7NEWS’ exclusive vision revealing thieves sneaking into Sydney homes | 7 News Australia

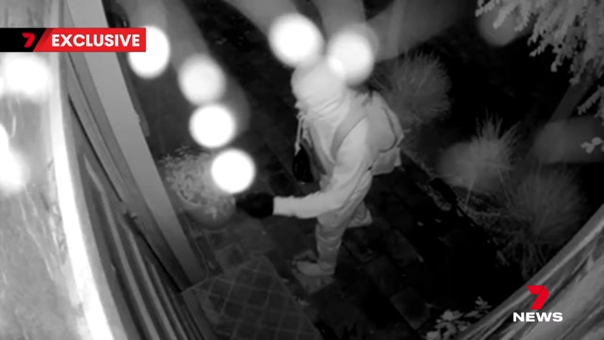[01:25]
So too did this suspect in Beecroft. Unlucky for him, the home is locked. He just bowled as brass, really walked up to the front door and tried the luck.